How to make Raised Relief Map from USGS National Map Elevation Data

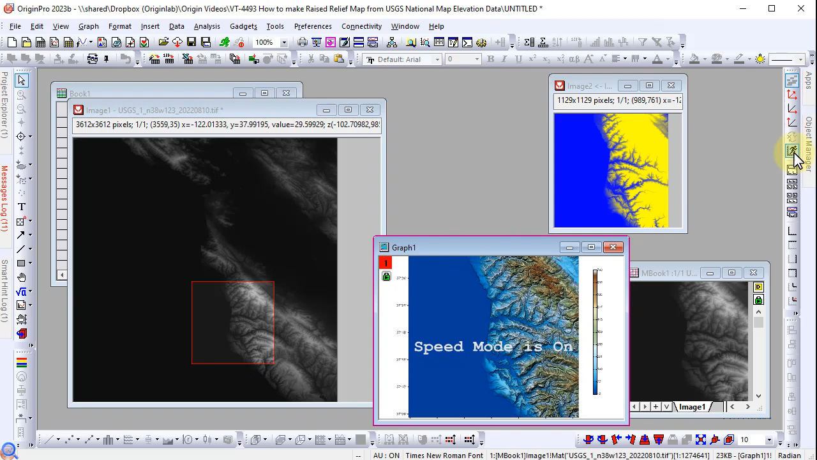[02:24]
Move the ROI box on the graph to view the map at different locations.